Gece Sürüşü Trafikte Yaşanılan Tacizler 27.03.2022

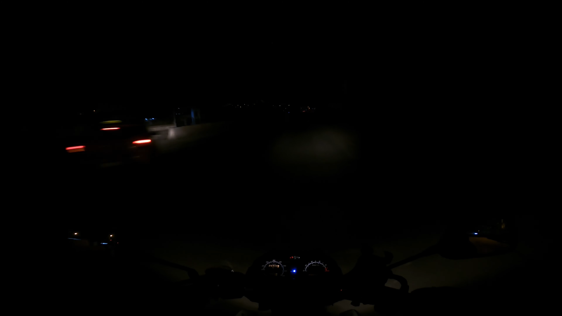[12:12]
Şöyle uzunlarımızı yakalım da uzunları yiyor ama gerçekten motosikletin. Yani led far takıyor kimileri ama ben bir tane taktım pek hoşuma gitmedi. Aydınlatması bence hiç gerek yok.